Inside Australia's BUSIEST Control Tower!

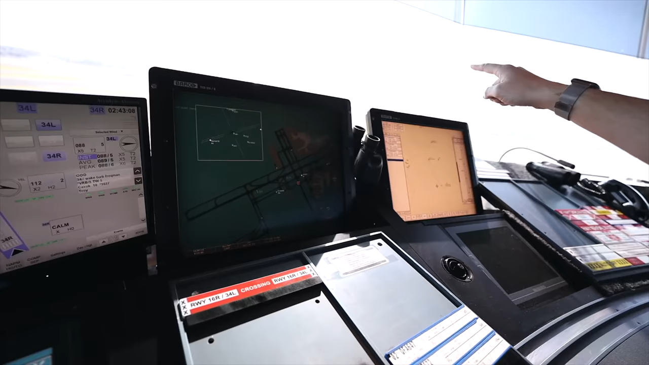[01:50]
This is our ground radar so it gives you a good idea of where everything's moving.
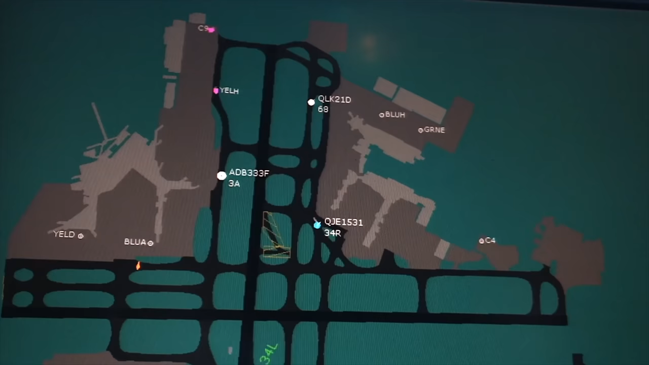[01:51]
Very useful at nighttime or when we have the occasional fog.
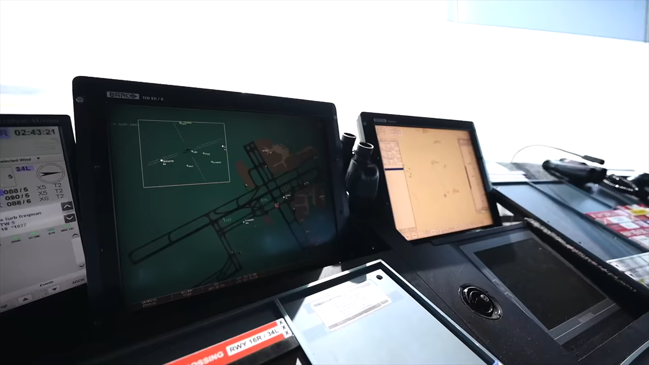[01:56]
And this screen over here this is our air traffic monitor.
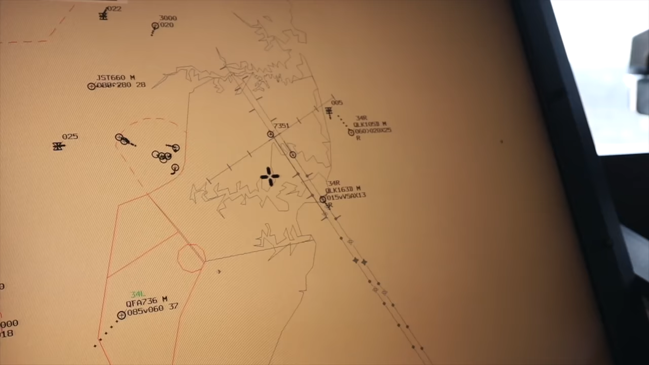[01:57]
We're allowed to use this to monitor separation but we don't use it as a separation tool.
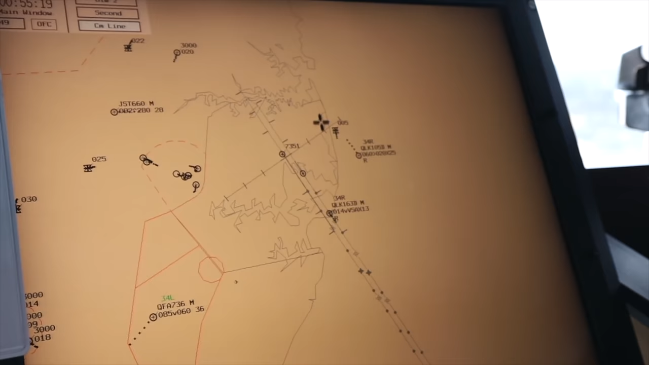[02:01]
Finally this is my strip display. The blues are for departures so these are departures that have gone and the whites are for arrivals.